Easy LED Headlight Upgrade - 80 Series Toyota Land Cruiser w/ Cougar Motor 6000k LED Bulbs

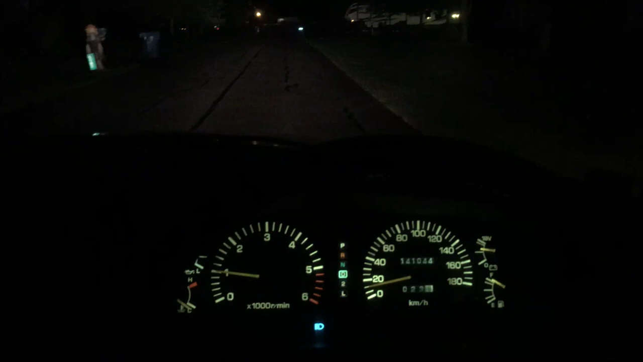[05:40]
How many 80 series owners still have a working D light on the cluster. Back to low beams. Now with the fog lights. Now high beams with fogs. Now just back to high beams. So I mean, yeah I can see at night, but it's nothing like the output of a modern vehicle headlamp. Back on low beam here. One last look at the high beam. I'm cruising down the same dark road as I did before with the halogen bulbs.